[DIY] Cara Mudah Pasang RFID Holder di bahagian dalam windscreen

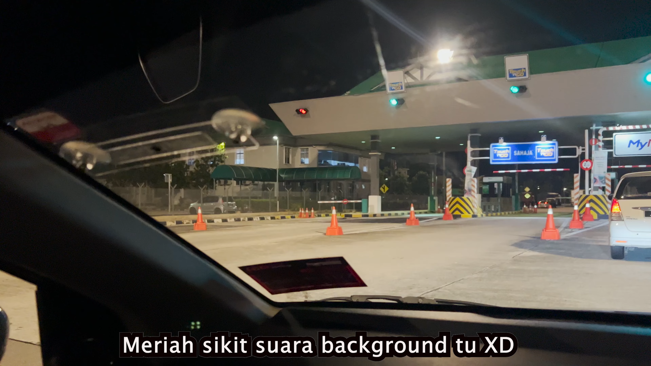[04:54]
Okay sekarang ni aku nak test RFID Yang aku boleh pasang tadi Dekat tol ni Okay tengok Okay ke Tak okay
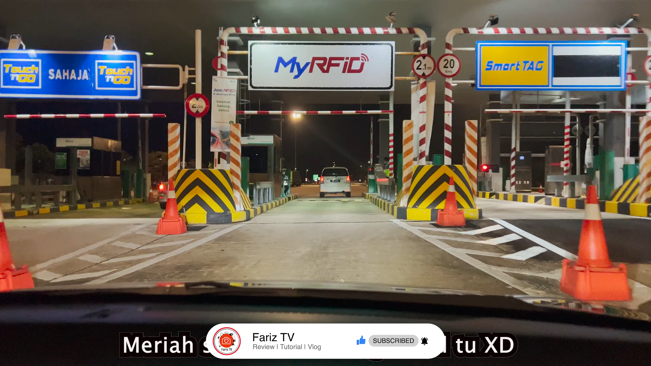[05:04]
Okay Okay je
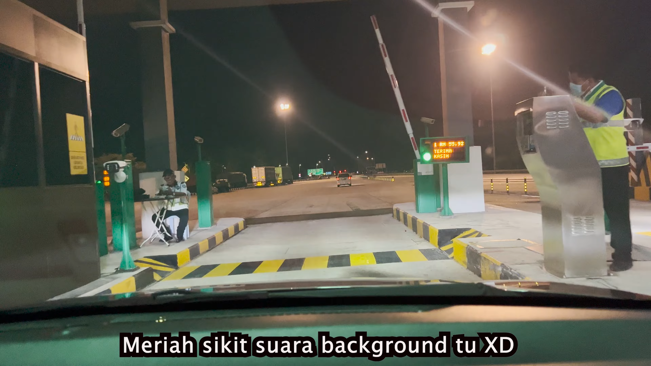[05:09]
Ah Dah detect lah Okay Jangan lupa kita korang kiri